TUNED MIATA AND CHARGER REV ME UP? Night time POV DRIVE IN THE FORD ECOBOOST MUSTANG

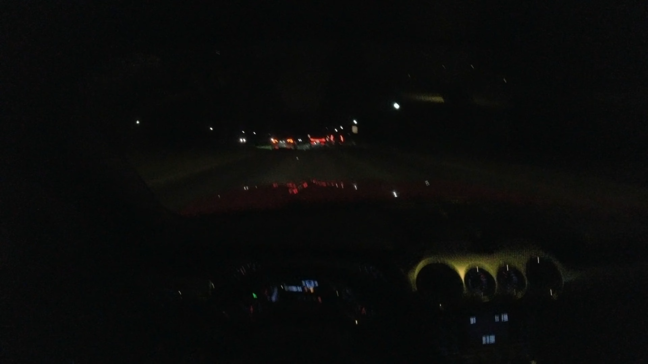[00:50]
Comment down in the comments down below. Almost traffic's moving today.